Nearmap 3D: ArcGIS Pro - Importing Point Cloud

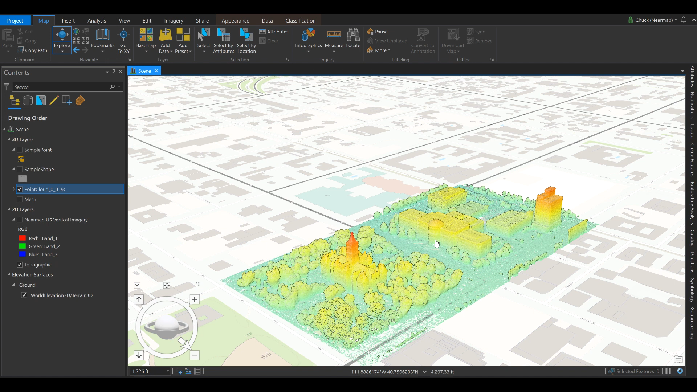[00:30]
So we can change the symbology to represent RGB.
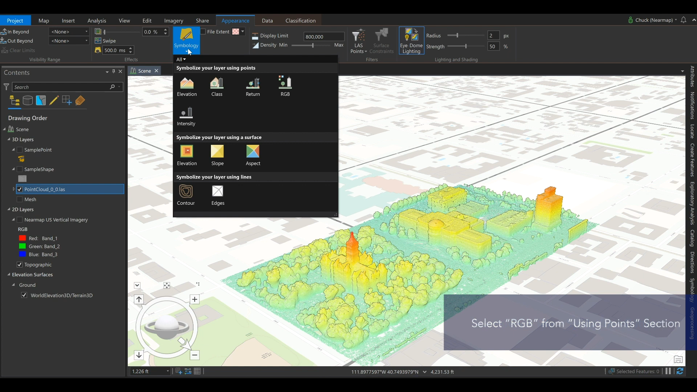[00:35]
Each of our pixels has a color value which creates a textured mesh type environment.